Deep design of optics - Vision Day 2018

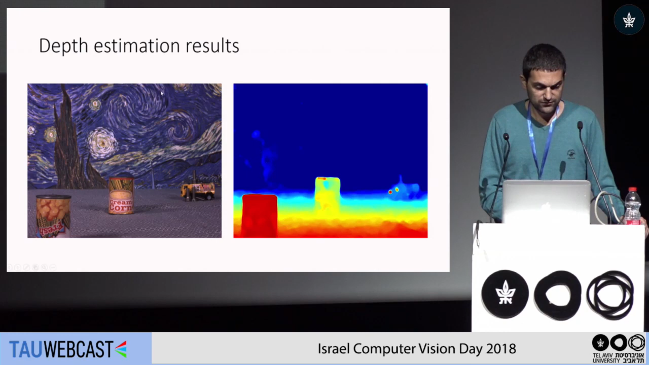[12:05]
So, for example we have this object and we get this depth reconstruction
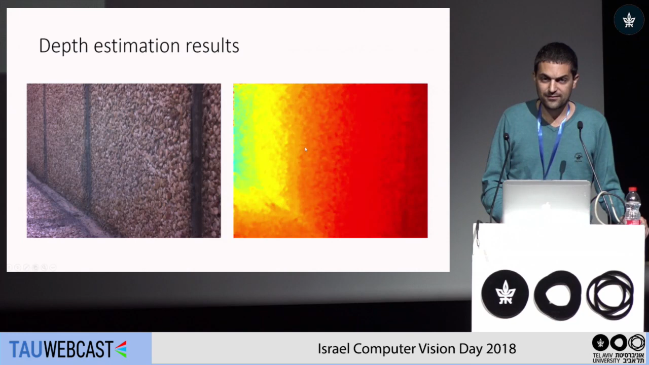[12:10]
this is another example of depth reconstruction and this is another example. all of them are taken by a camera designed in our lab
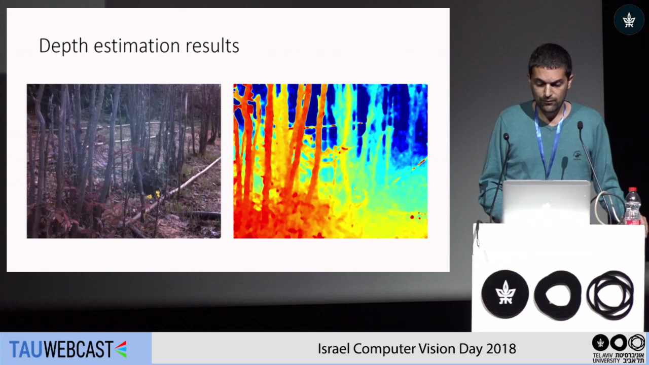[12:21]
together with Professor Emmanuel Marom and now at the beginning I said that okay we don't want